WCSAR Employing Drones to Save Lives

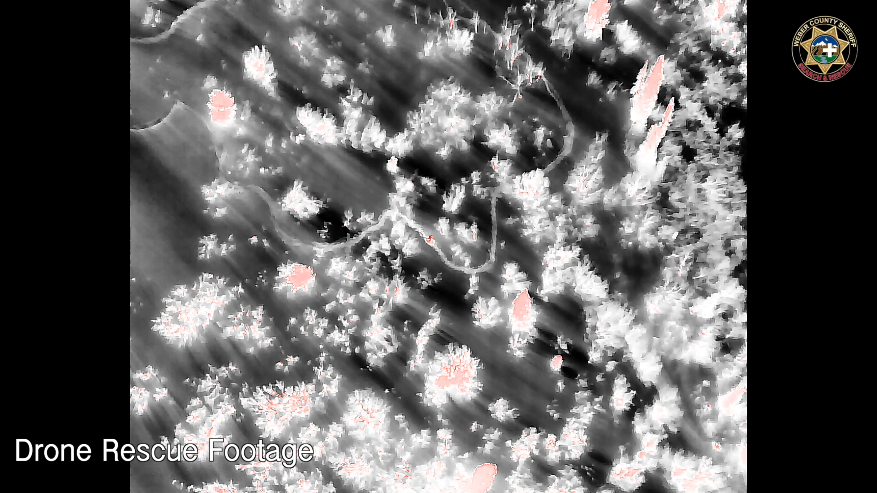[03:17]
So at first the drone was really high and I wasn't sure if you really see me at that time so I started waving a little bit just to try to make myself more visible.
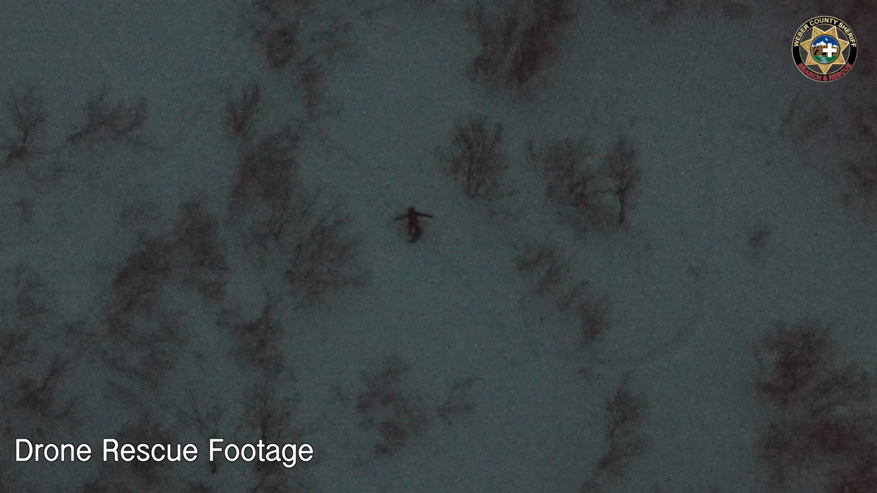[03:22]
After a while the drone started lowering its height a little bit and that's when I knew that it actually seen me so I felt a little bit of relief, you know, knowing that I was actually found.
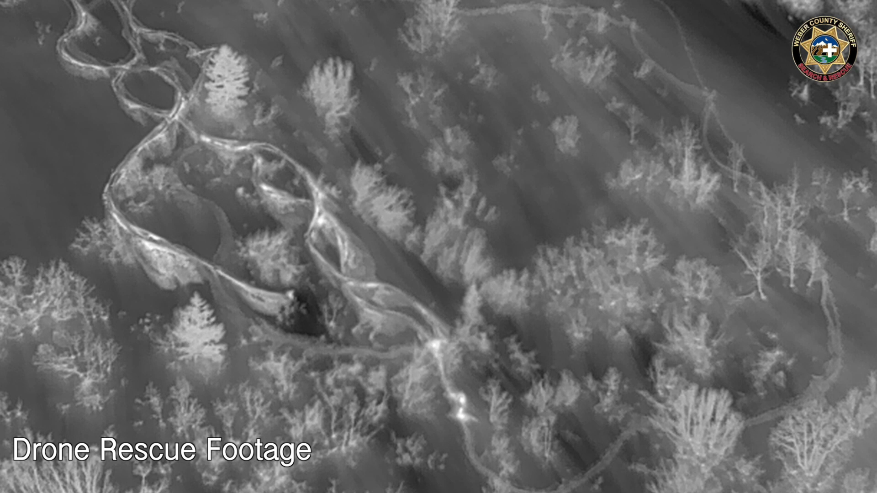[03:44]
After that, teams were sent out and with the drone on scene, there's no more guesswork on where this guy is. They knew exactly where it was because the drone was directly above the missing person.
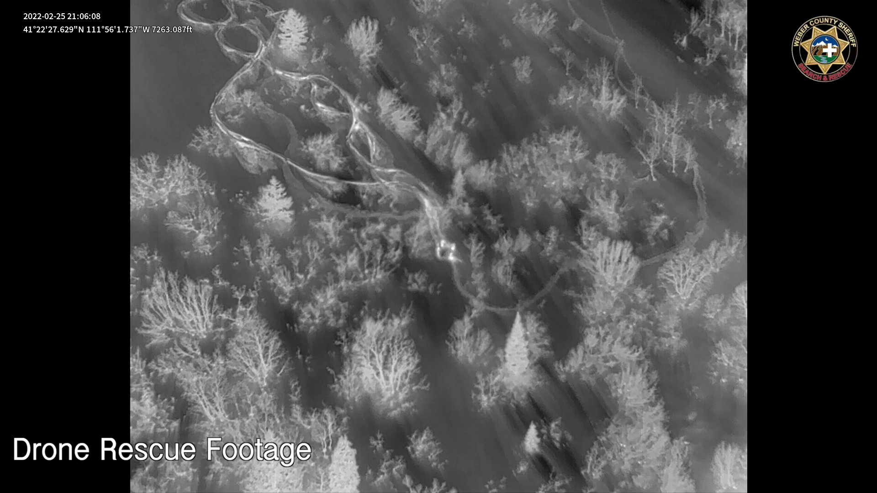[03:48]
And so the ski teams and the Sommeville teams got to him fairly quickly.